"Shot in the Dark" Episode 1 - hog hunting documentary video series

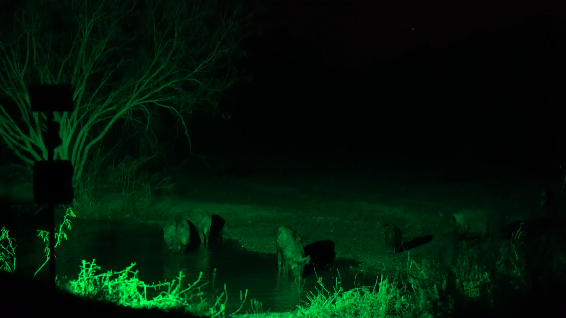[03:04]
We call it snorkeling when they put their face in the water and you can see, you can hear the bubbles coming up from them eating the corn in the water.
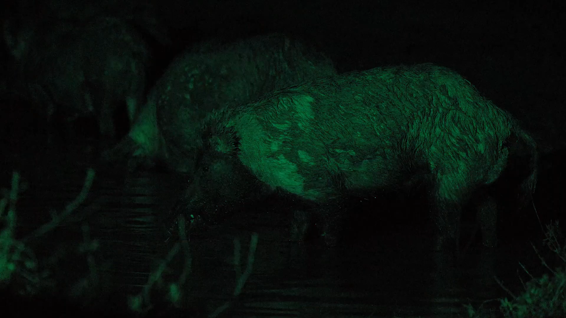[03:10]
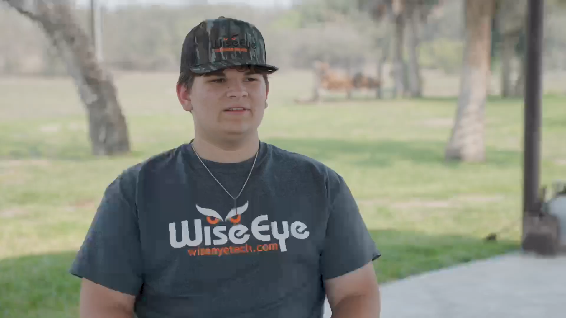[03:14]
That's just a bone chilling experience because you're right there on top of these
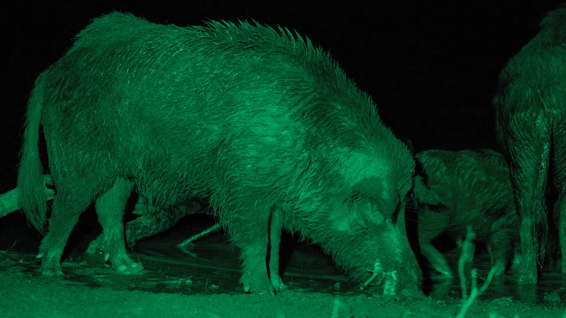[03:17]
big old pigs that you have no clue what they're capable of.
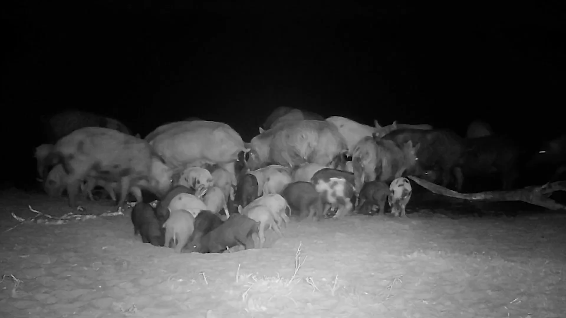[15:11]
The very first night we set up the Wise Eye,
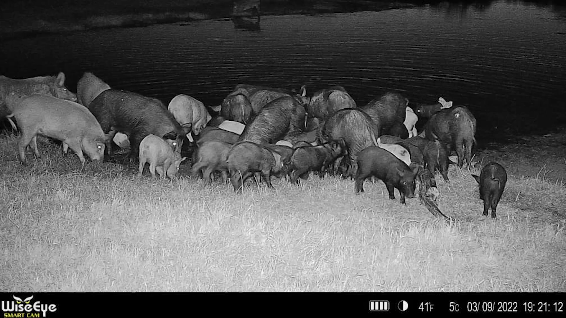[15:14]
it showed an absurd number of pigs crawling all over each other to get to the bait.